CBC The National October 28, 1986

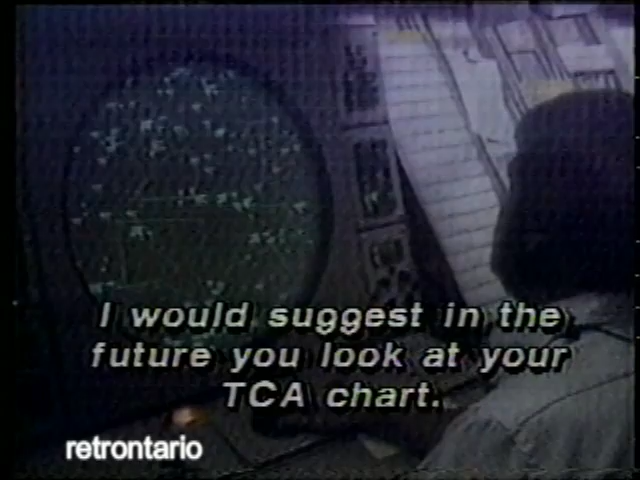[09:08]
I would suggest in the future, you look at your TCA chart.
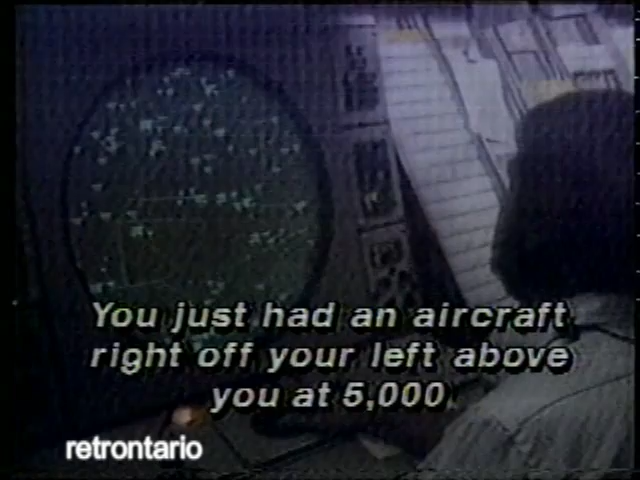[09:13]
You just had an aircraft pass right off to your left above you at 5,000, then we've run a lot of jets through there, right at 3,500.